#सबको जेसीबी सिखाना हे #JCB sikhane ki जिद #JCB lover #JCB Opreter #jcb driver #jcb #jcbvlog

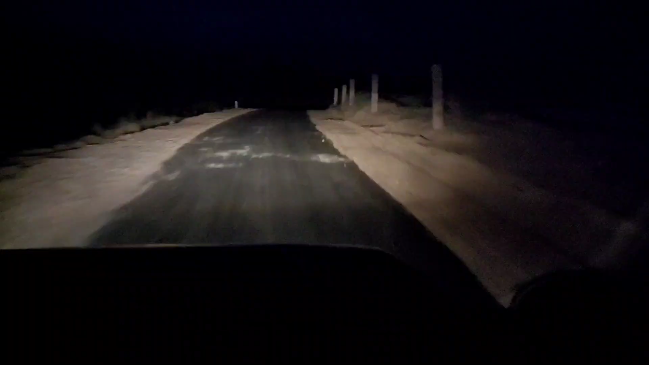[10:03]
जा रहे हैं भाई ईंटा डालने के लिए गांव की तरफ। आज रात को गांव में ही रुकेंगे भाई साहब। ये भाई न्यू सड़क बनी है भाई, चकाचक रोड पर चल रहे हैं।